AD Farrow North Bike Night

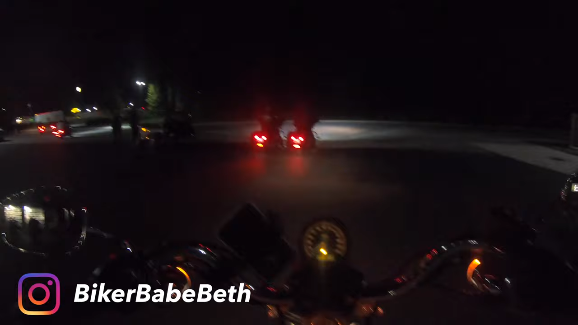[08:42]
Perfect night. I had so much fun. About to head out.
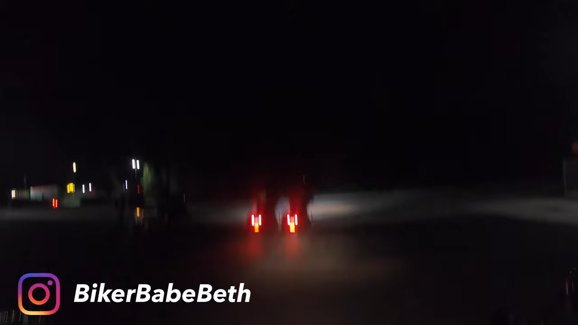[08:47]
Everybody else is heading out right now.
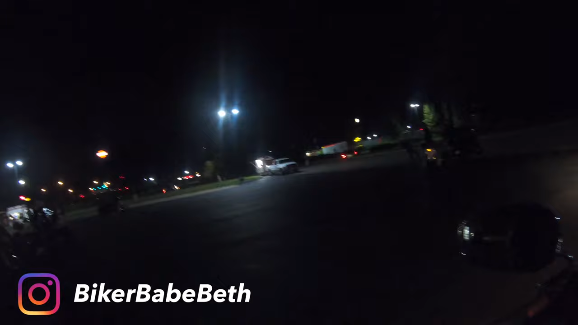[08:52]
Take a nice little night cruise home. It's been a minute since I've done a nice night ride.
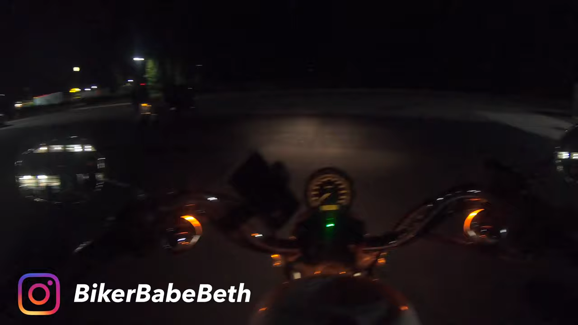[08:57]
I'm gonna go ahead and start that beautiful long cruise home. That's her two wheels over there, everybody. I got to hang out with her for a little bit tonight. Hi, Jess.
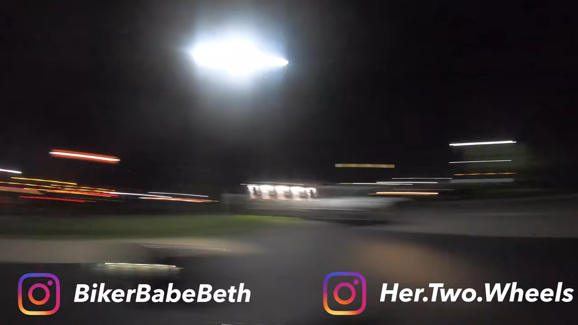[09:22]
She's awesome. Absolutely lovely YouTuber. Now we have the grand adventure of going home.